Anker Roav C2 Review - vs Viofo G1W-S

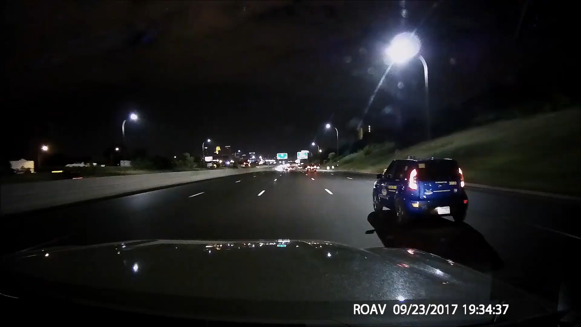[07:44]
But overall, I think with a Sony image sensor, it gets pretty good night quality. It's not as detailed as I was hoping it would be, but like I said, I do have comparisons with other cameras. So if you want to see an in-depth or longer in-depth comparison with a C1 and C1 Pro, I would recommend watching my C1 Pro review.
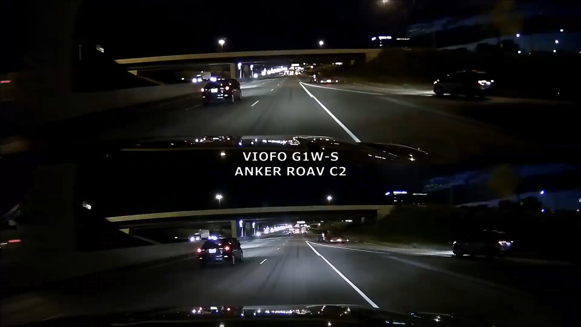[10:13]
then the G1WS is still a great camera because it's still probably the best camera under $60. And the other good thing is the G1WS does use a super capacitor. So if you're someone that lives in a hot climate where it's regularly 90 to 100 degrees or even more, then the G1WS is a great option. Because that super capacitor is going to be able to handle much more extreme hot and cold temperatures too.
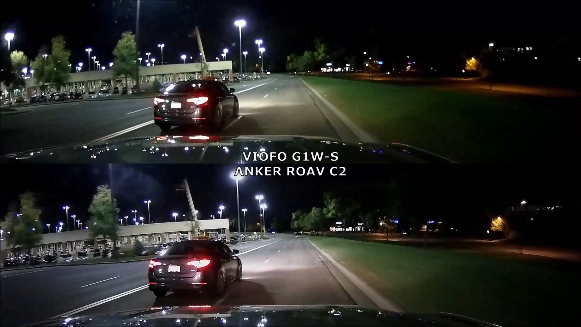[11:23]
I think they're very similar. The color is slightly different. And I think there's moments where the G1W does look slightly brighter, but it's really hard to say.
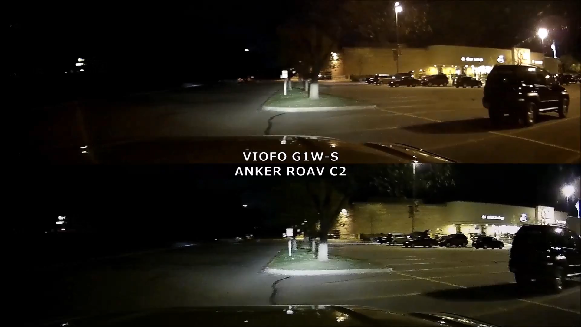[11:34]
At times my headlights look brighter on the C2, but then in really dark areas I feel like I can see slightly more with the G1W. Like when I passed this dark area on the right side,
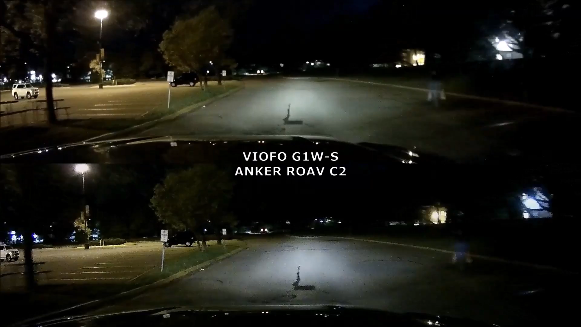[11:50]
it did seem like I could see that guy slightly better on the G1W. But it's such a small difference, I think it's negligible. So overall, I think if you're comparing the C2 with the G1WS,